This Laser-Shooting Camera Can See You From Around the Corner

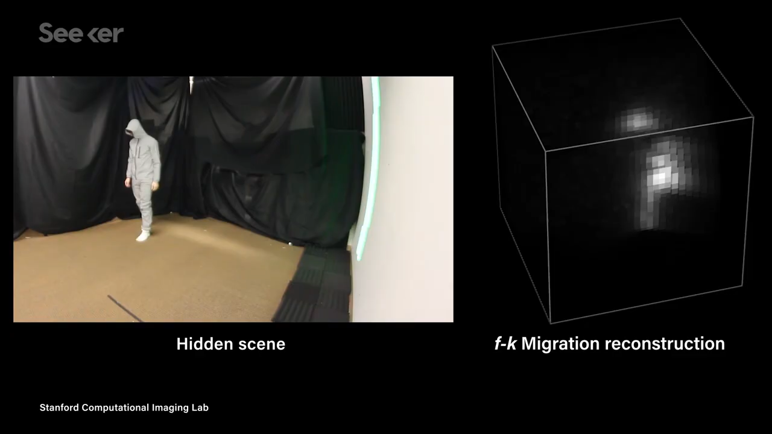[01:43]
You can see here that one of the main researchers got to dress up in a funny suit and goof off as the guy around the corner, and that the image moves with him,